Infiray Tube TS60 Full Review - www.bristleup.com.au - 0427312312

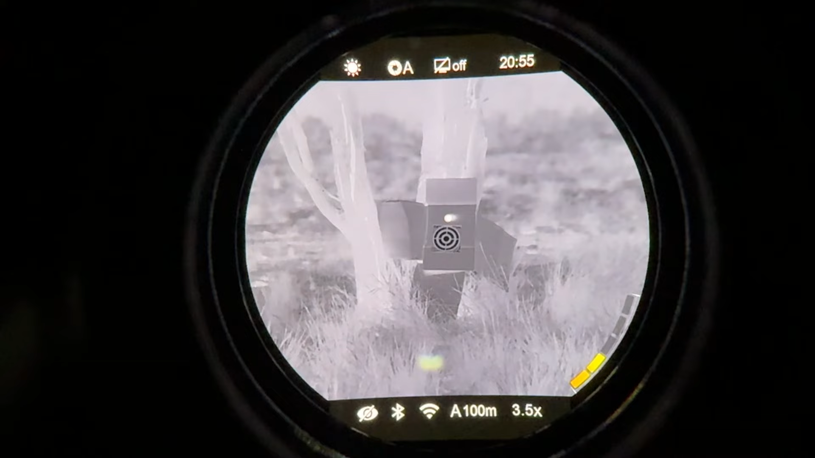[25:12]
So it's now moved the zeroing to where that heat patch is.
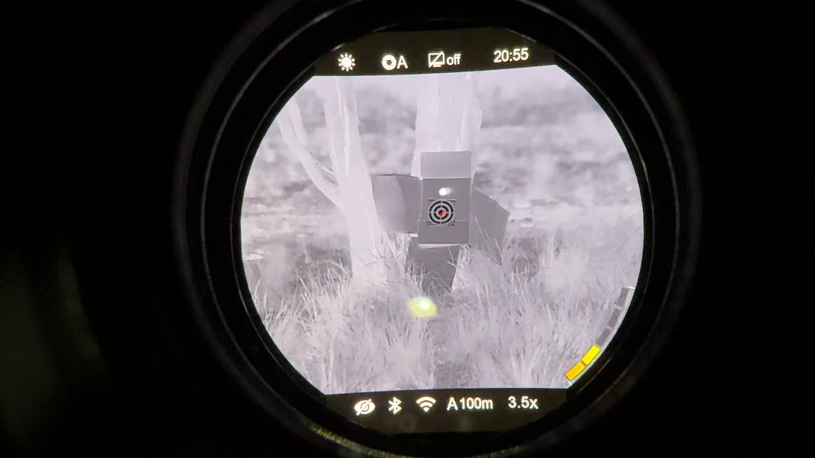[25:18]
Presuming I originally took a shot at the centre there now. Now briefly before I go,
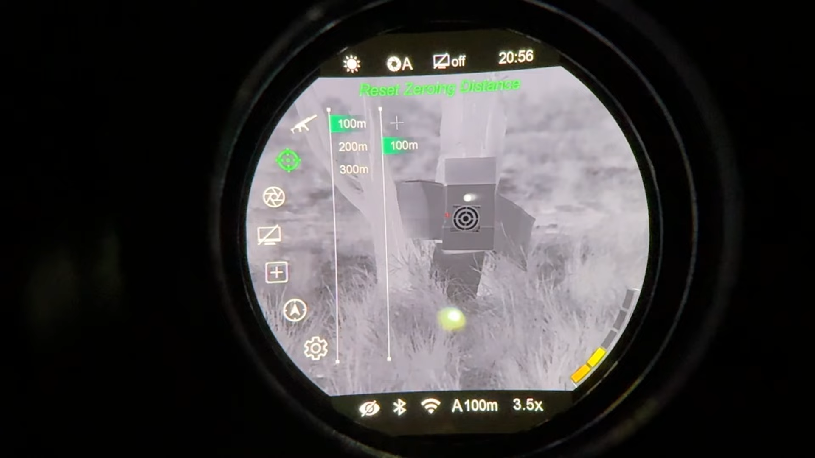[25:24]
if you go in here and you scroll down to the 100 metres, that's how you can actually adjust it.
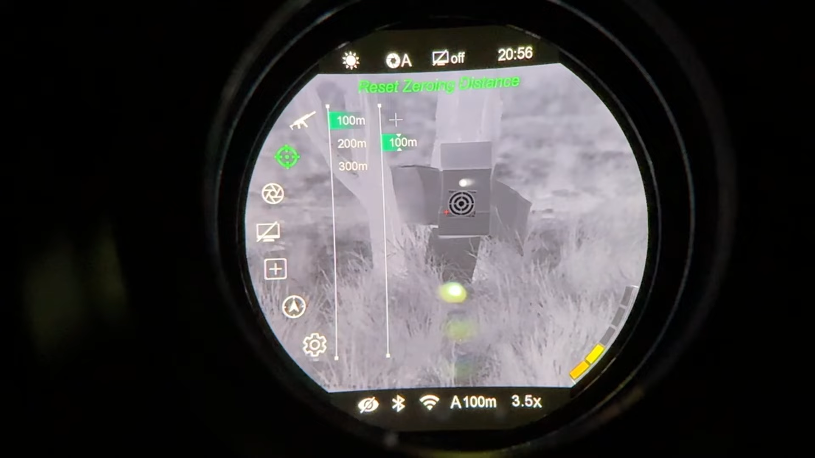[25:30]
And if you keep pressing your menu button, it'll cycle through the numbers there. And if you press and hold, it'll move out of it.
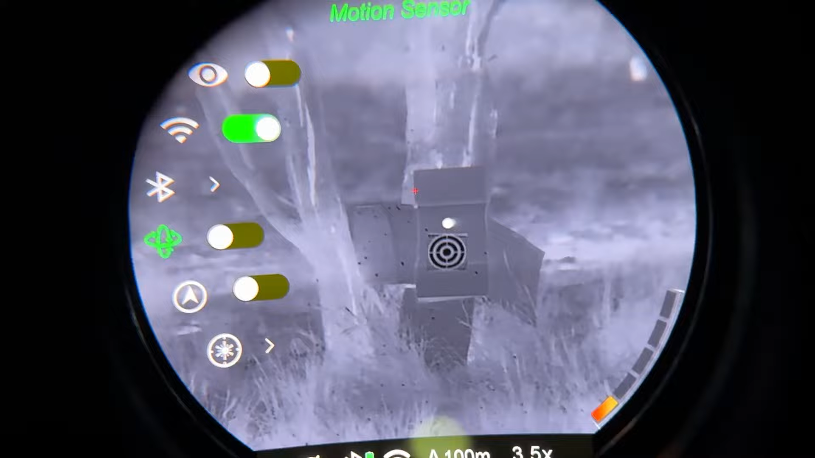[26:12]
you go into the menus and you go down to your calibration for your laser calibration there. You select that. Now, this is where you would put your laser rangefinder target. Now, as you can see, I've moved mine to the bottom because I don't want it showing up on the screen. Okay, so I'm just using my crosshair as the rangefinding distance.
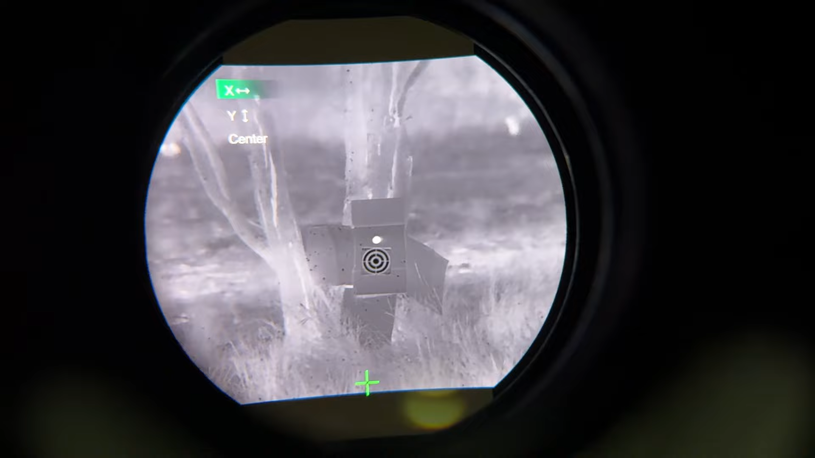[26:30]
In my rangefinding calibration, if I put the crosshair where I want the laser to be and side it in with the laser,
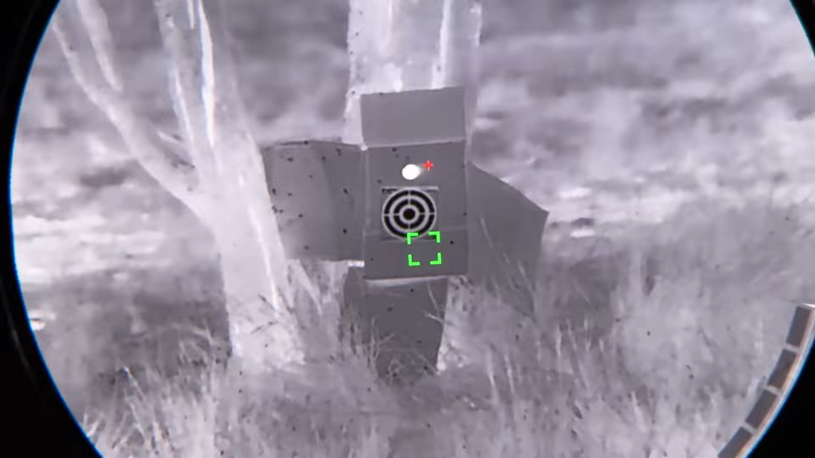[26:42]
then that square now would be my rangefinding square.
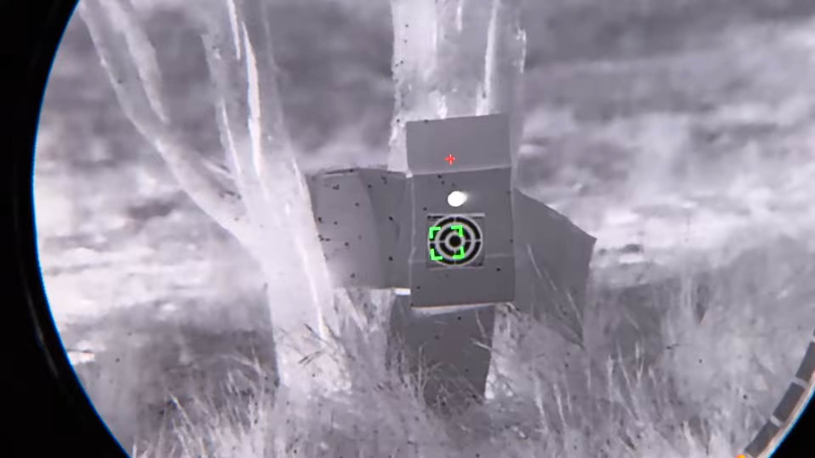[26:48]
So I'd put that square on my target and it'd tell me how far away it is. Then I'd bring my crosshair down to take the shot. Now, what I've done is I've just sighted my laser into the actual crosshair roughly.
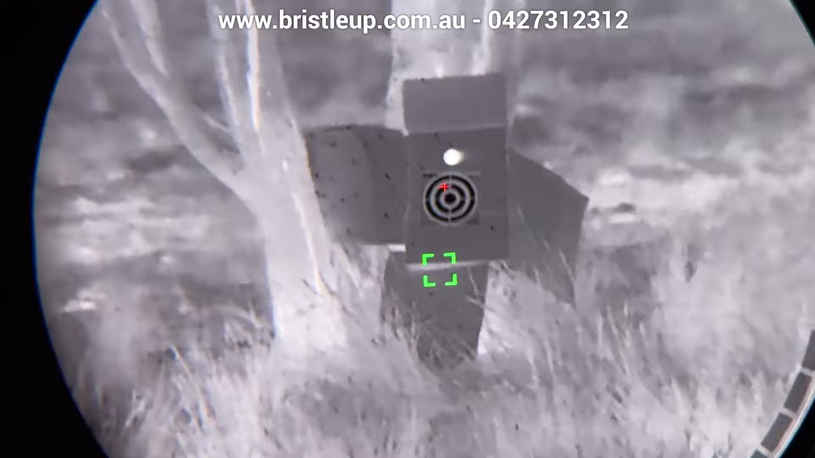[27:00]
And I've just moved the square out of the way. Quickly run over it again. So we turn our laser on. We get this loosened off just a little bit so that we can move this around. So that's got a little ball in there that can move.
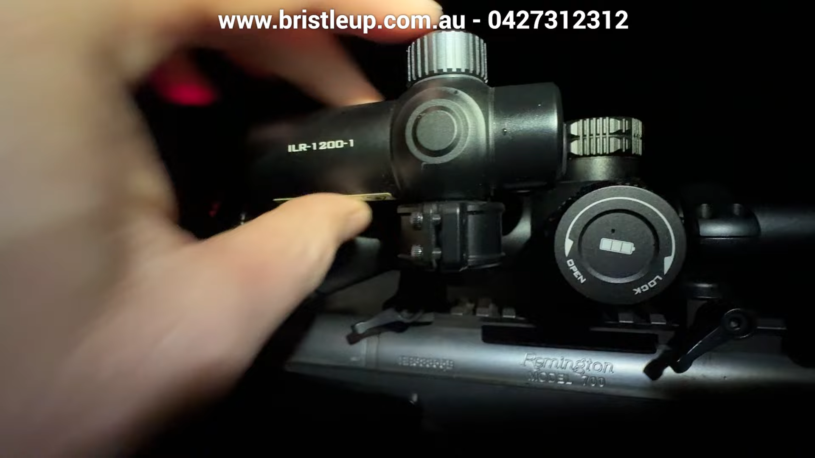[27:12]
And then we want to point our scope where we want our laser to be. Okay, so something over there that we want to look at. And then we point our scope at it.
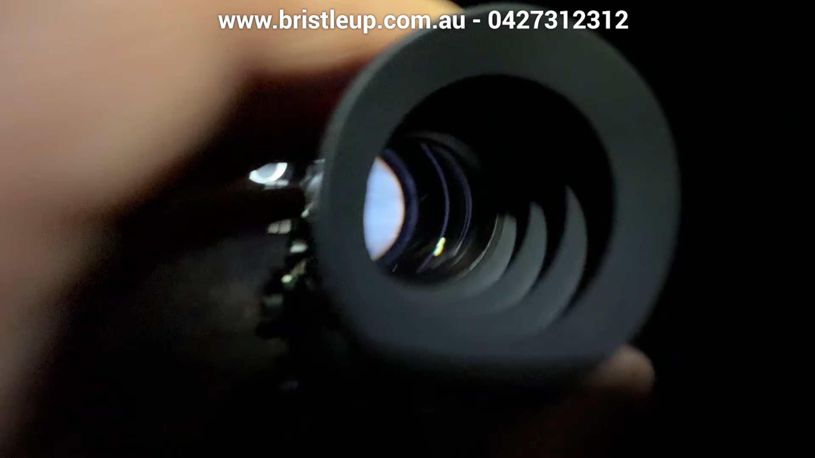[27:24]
So say it's this little square and we want it on that heat patch.
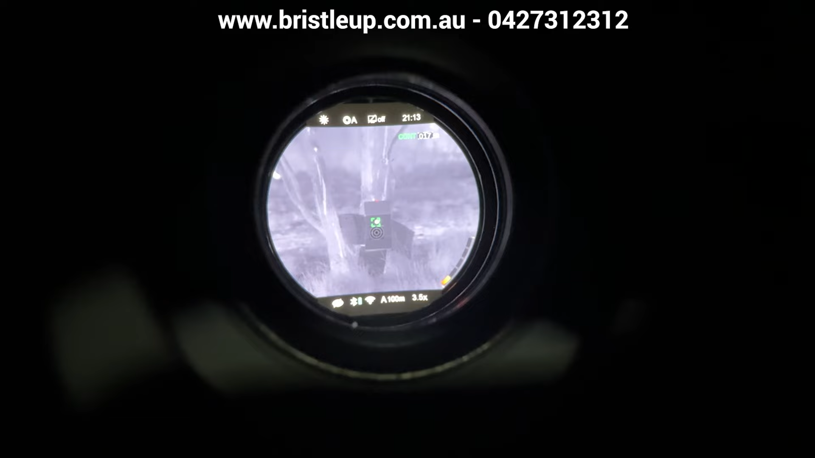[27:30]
We put that on the heat patch and then we get our laser and we move our laser here and make our laser point at that same heat patch.